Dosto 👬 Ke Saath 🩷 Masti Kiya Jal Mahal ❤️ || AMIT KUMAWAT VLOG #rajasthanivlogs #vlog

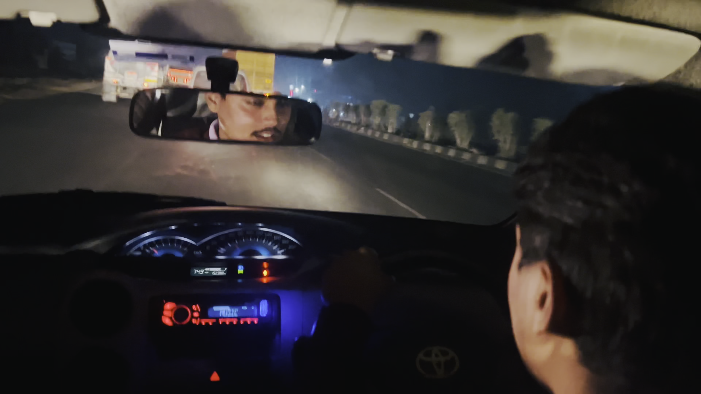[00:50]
अपन जा रहे हैं अब जयपुर, पहले जल महल देखेंगे, आपको मैं दिखाता रहूँगा पूरी लोकेशन, देखते रहना आप। देखो रात का टाइम है, मौज करते हुए जा रहे हैं अपन सबके सब, और सॉन्ग चल रहे एक से एक खतरनाक।
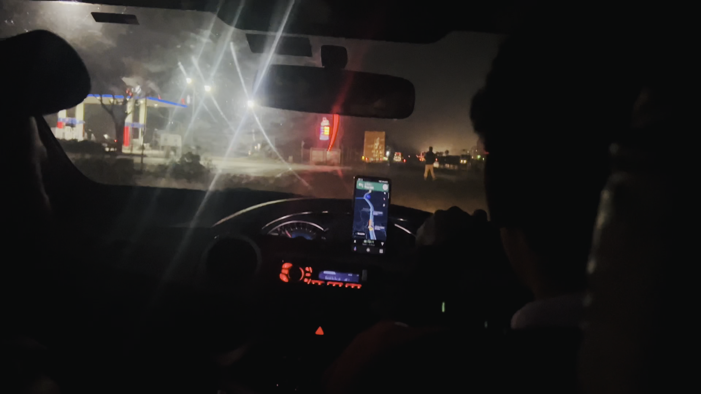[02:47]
तो भाई लोग अपन यहाँ से पेट्रोल भरा के अपन आगे क्यों निकलते हैं,
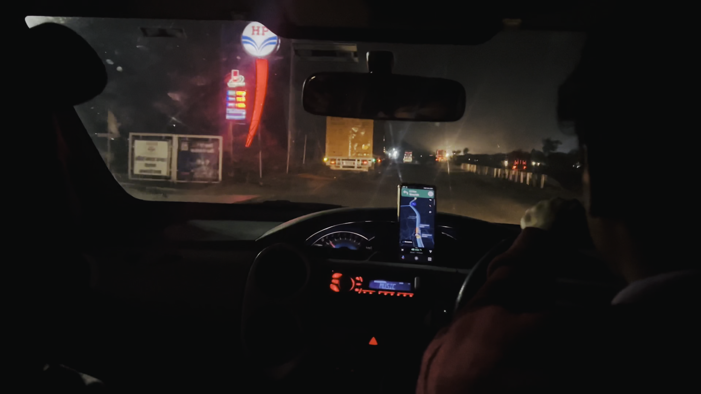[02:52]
अपन अब जल महल चलेंगे, वहाँ पे आपको मैं दिखाता हूँ क्या है क्या सीन नहीं है। मैं भी एक बार देखा था, वो भी सुबह टाइम आप देखूंगा।
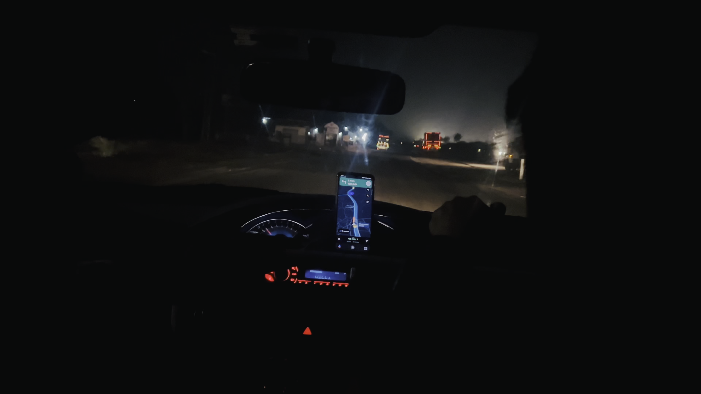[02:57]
तो गाइस मैं आपको बाहर का व्यू दिखाता हूँ, इतना अंधेरा है कुछ दिख रहा ही नहीं, इस साइड की तरफ तो कोई लाइट वाइट है ही नहीं, बिल्कुल आउट एरिया लग रहा है।